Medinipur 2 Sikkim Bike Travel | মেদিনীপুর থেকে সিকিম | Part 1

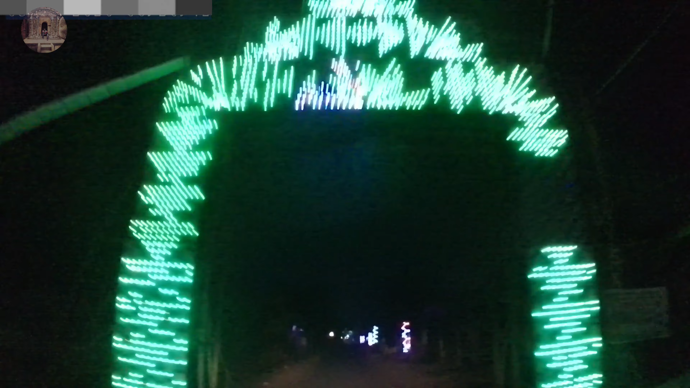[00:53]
আমরা চাঁদপুর এখানে পৌঁছে গেছি, এখানে সৌমেনের সাথে মিট করবো। সৌমেনটা, সৌমেন, সৌমেন,
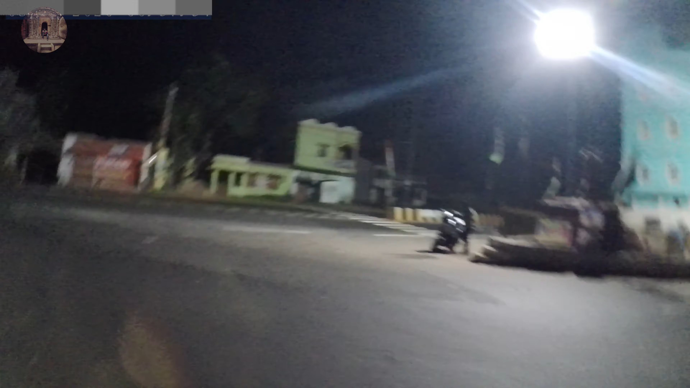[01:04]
সৌমেন দাঁড়িয়ে আছে, সাইড হয়ে যাই। এটা হচ্ছে মেদিনীপুরের চায়ের চটি, যেখান থেকে আমরা সোজা বেরিয়ে যাবো এখন আসানসোলের দিকে।
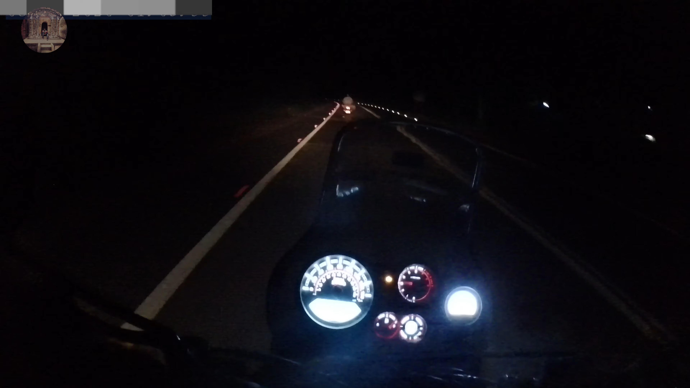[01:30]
তো আমরা এখন দাঁড়িয়েছি রামসাগর বাঁকুড়ার, তো এখানে একটু চা টা খাবো,